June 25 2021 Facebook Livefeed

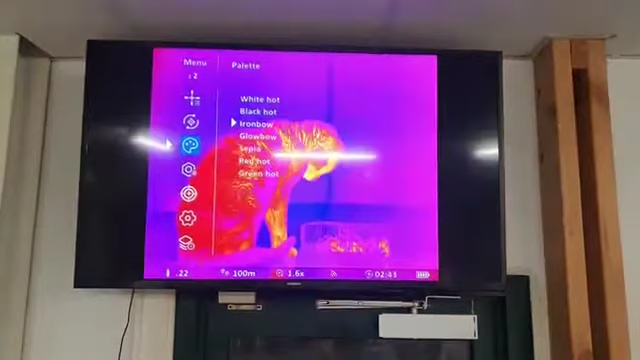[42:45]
that's your red hot or what are they called that's iron bow iron bow something like that
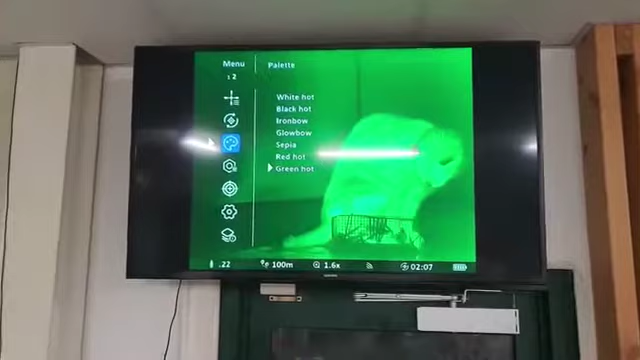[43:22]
uh what's the refresh on it it's about a minute isn't it oh three minutes you can do one minute three minutes or five minutes on this i'll turn it off yeah so
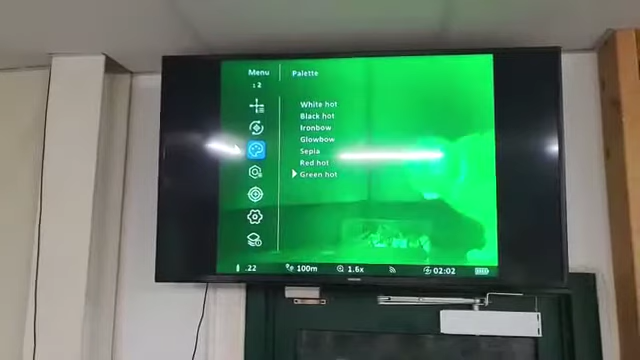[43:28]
it'll actually do like a little bit of a pause and then it'll come back on it but it's not like a drop down or anything you barely notice it yeah it's it's all so and it's counting down so you know not to take a shot at that time oh yeah there's an entire ballistics app
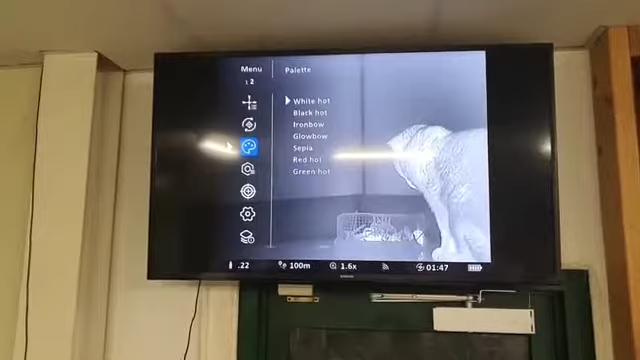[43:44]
in here as well yeah there is uh it's also got a single shot auto zero
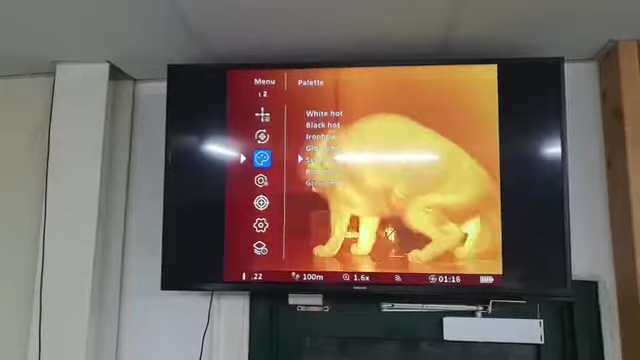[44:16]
18650s yep and they're running on the 18 uh yeah 18650 batteries so two of them uh comes with a charger comes with a
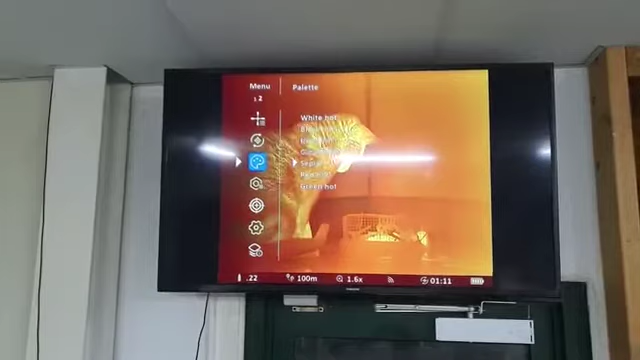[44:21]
little carry case they are going to be the ducks nuts and i think get yourself one because you're going to miss out and wish that you had more this is the way that
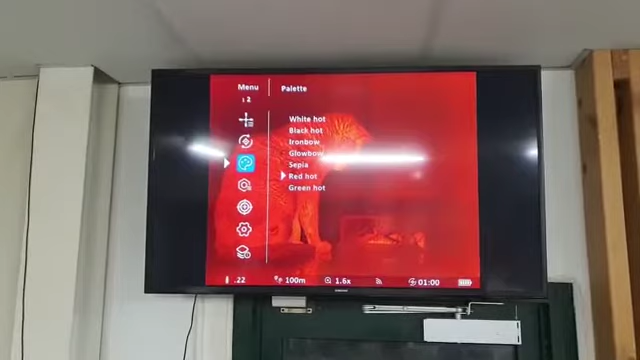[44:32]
everyone's going yeah if i had the money i would have invested in this stuff you know five or six years ago but the for what you get value for money now is far better than what
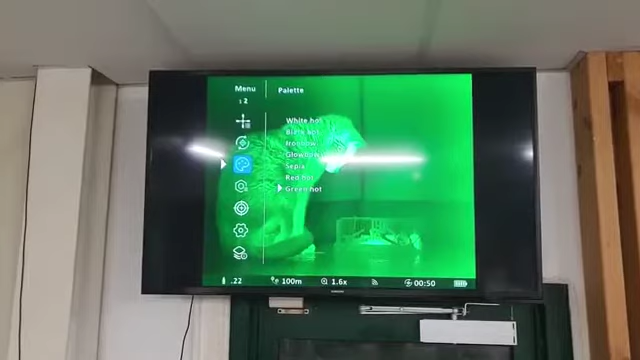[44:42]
it was yeah you can also use it during the day like it's um it's a relative contrast system instead of it being um like you can shoot it in any lighting condition yeah it's not like you know zero during the day